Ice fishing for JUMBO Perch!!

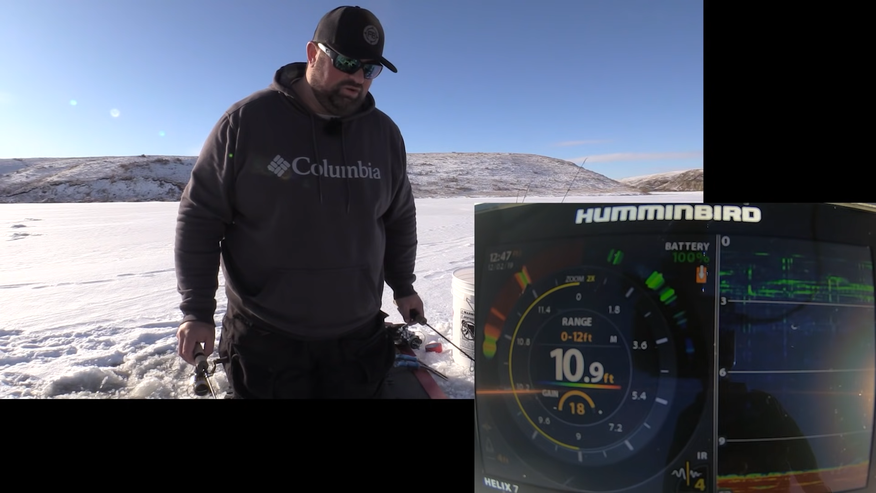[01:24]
On screen: depth 10.9 ft
Oh, he charged it. He charged it. Oh, he had it in his mouth for a second. Oh, come on. He's charging it. Come on. Come on. Come on. He's on my jig. He's on the jig. Come on, you. Eat it. Look, if I can get him off the bottom. Come on. Back down. Big mark too, it looks like.
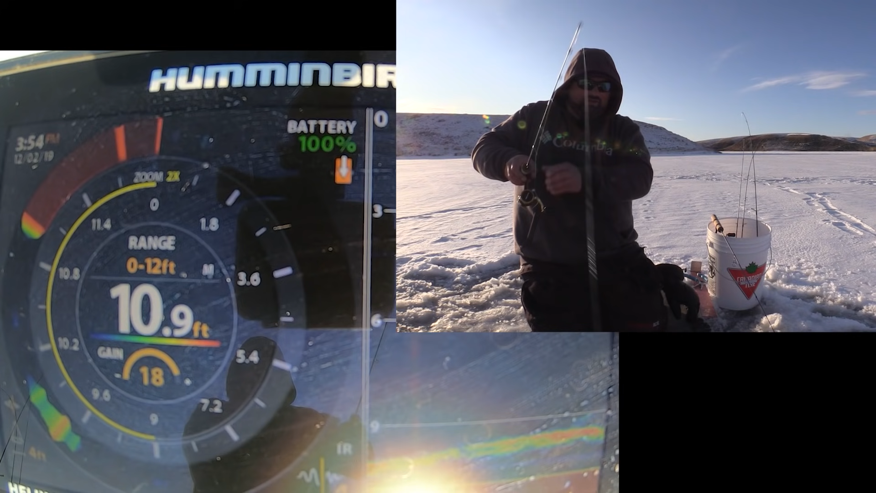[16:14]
On screen: depth 10.9 ft
He's following it up. Come on. Back down. Oh, I'm going to go past him. I'm going to pound on the bottom and I'm going to bring it past him again. Hopefully I can trigger, get him to eat. Playing keep away a little bit. You know, these fish are so finicky, and it's like these prairie reservoir lakes, Manitoba, Saskatchewan, Alberta, it's like they're so nutrient full. It's like a double-edged sword. It's like, yeah, it grows these perch huge, but at the same time, it can make them so finicky because it's like they have all this freshwater shrimp accessible and, oh, come on, eat it.
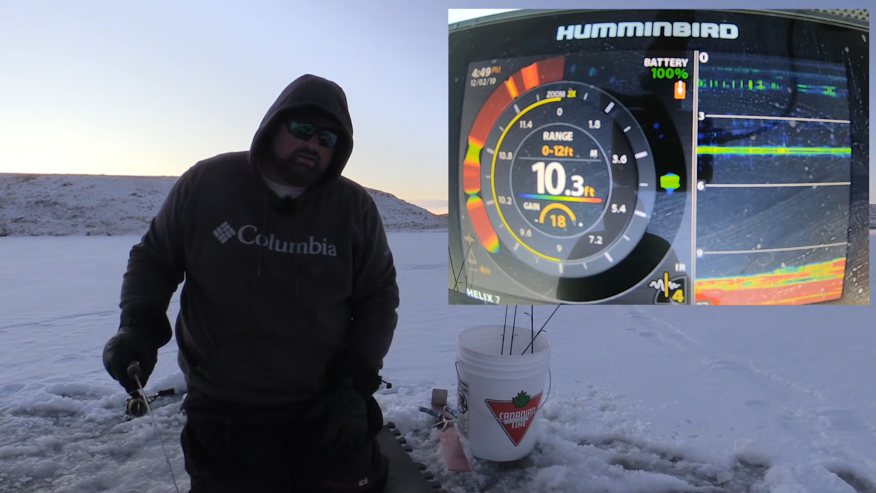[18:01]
On screen: depth 10.3 ft
Oh, there's lots down here right now. I make them chase me down. Some competition. Oh, come on. Yes. Yes. Yes. Mmm. He's dogging hard. He's dogging hard.